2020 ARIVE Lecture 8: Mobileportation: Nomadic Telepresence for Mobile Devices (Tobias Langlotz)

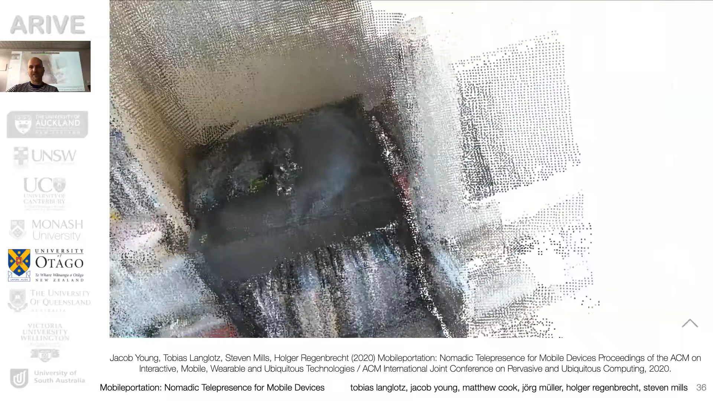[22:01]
so how does it look so just for the for the depth camera part so this is how it looks so you basically while moving around we create a panoramic sorry we create a depth map here a point cloud and that is live streamed to
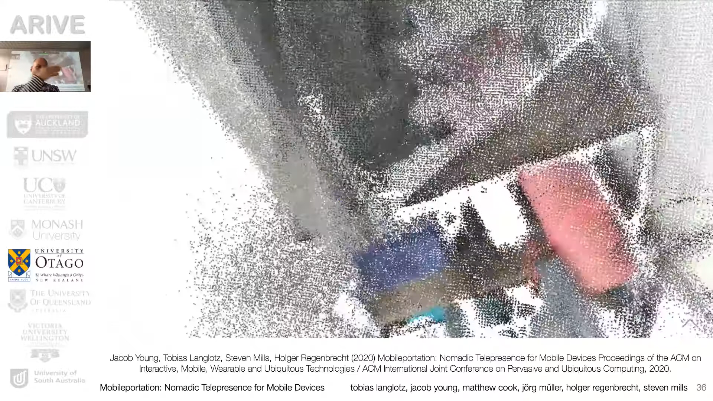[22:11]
your distant person so while you build that cloud and it's refined and this is what you see here we immediately transmit
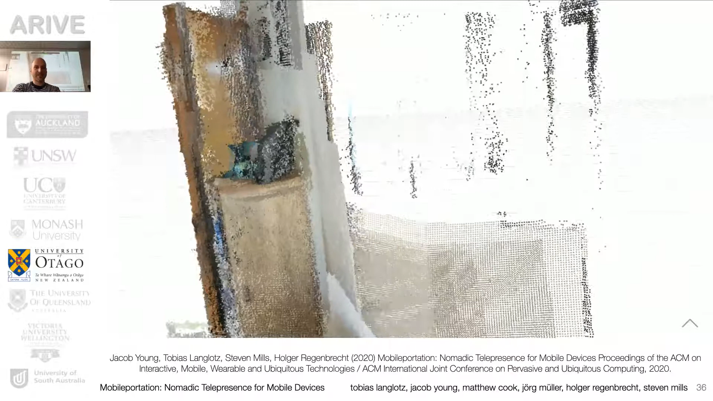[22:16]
it to the distant person so the distant person also gets exactly this this 3D model okay and we did this for indoor environments and
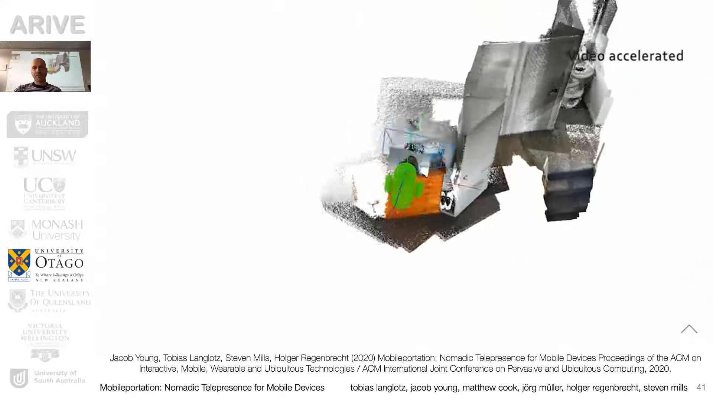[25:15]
video is slightly accelerated I already showed you that can be relatively quick so this is Jacob
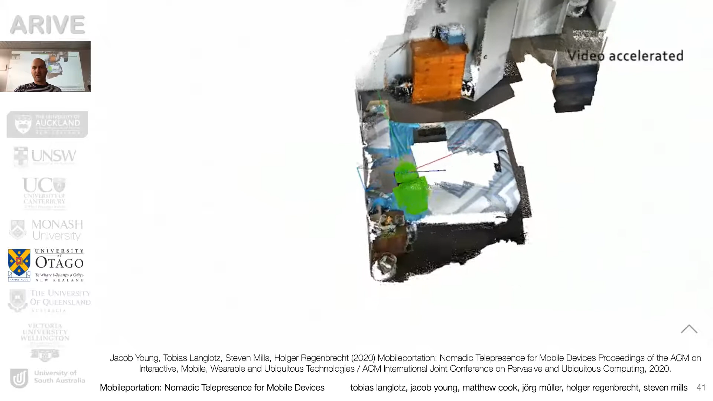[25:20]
reconstructing part of his houses and we have lots of examples
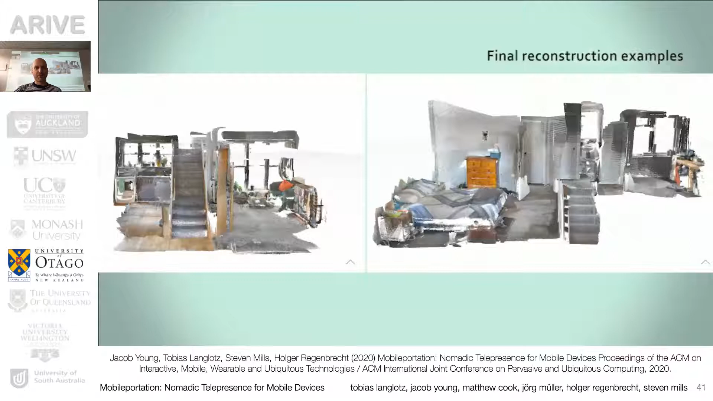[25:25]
where we create relatively large point clouds that were again streamed to other parties
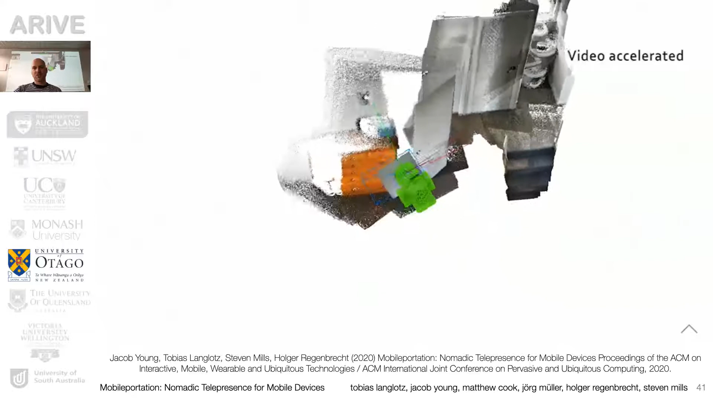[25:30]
and of course just to give you an idea there is from Jacob's PhD thesis that he just recently
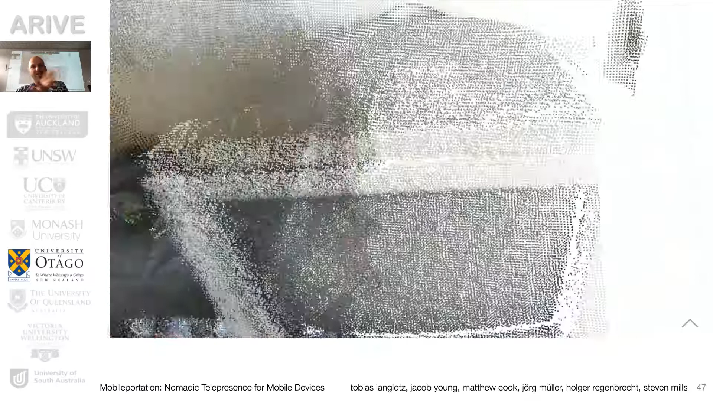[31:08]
just looking back to the points clouds we created so this is again this video which I showed you beforehand so the point cloud we see
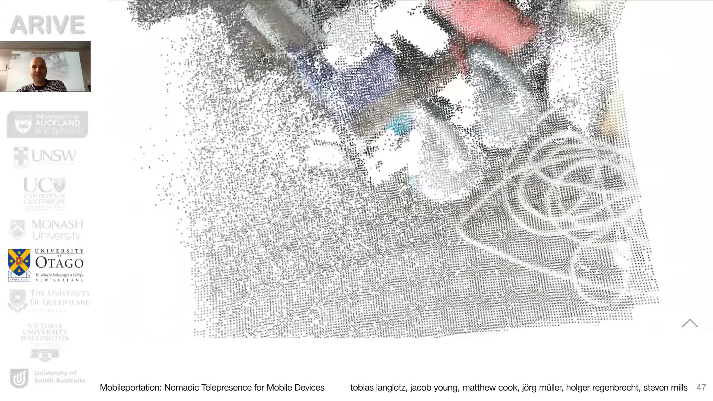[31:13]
that this is still low fidelity and we are aware of that yeah it's point clouds we discussed for a long time also actually creating
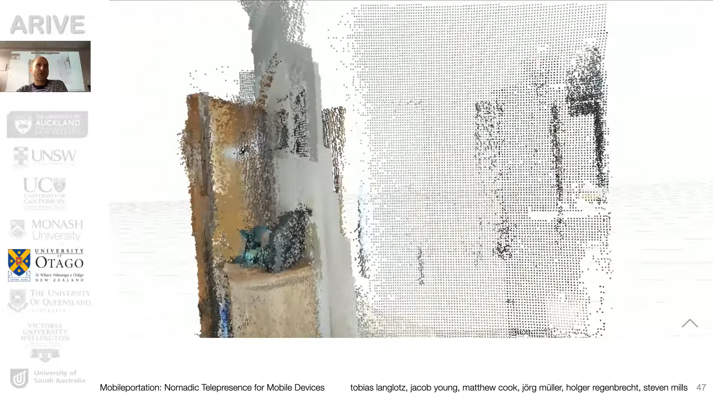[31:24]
a mesh from that but actually we thought that the mesh was actually worse than a point cloud yeah but nevertheless it's both not perfect and both low fidelity
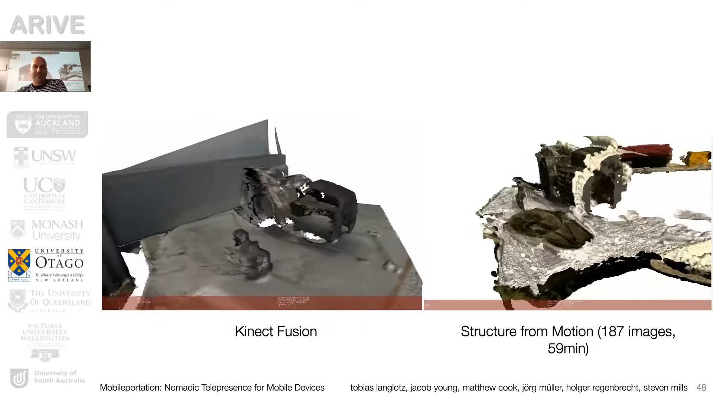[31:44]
but even they they often if you apply them they often result in objects like this and this is because often these approaches
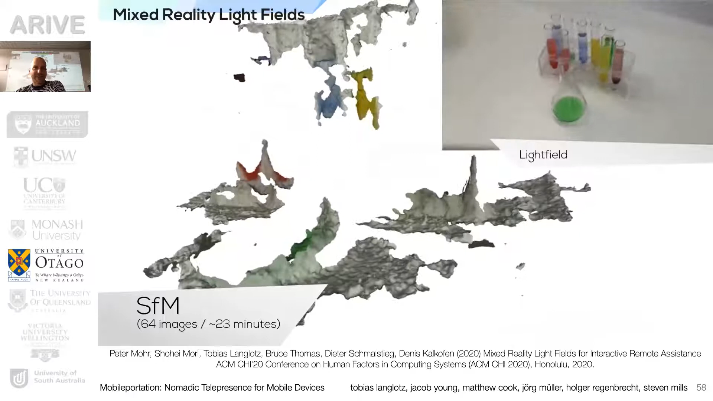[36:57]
how it would look like if you use traditional reconstruction approaches yeah so again we use that standard implementation of connect fusion
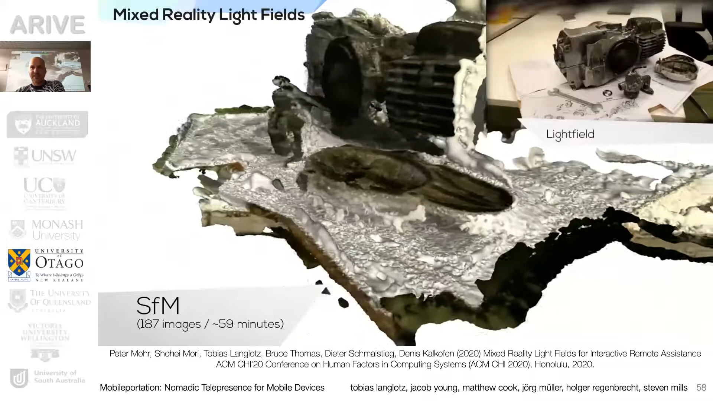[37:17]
so and you see the light field in the upper upper right hand corner and I hope you agree all with me that this is way better representation